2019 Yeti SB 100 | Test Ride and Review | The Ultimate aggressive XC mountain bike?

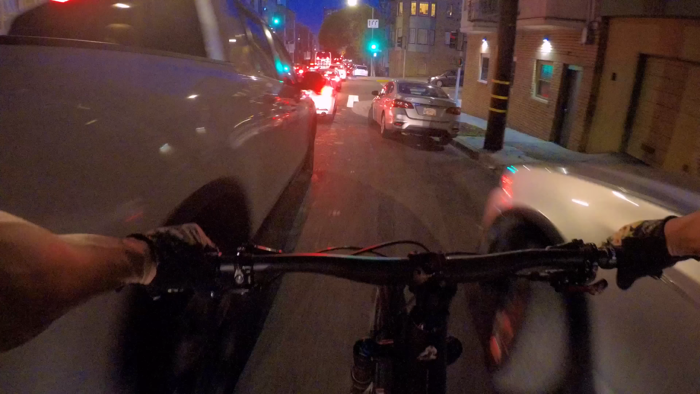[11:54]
A little urban assault. Haha. Weaving and bobbing traffic. Stay in the last two lanes.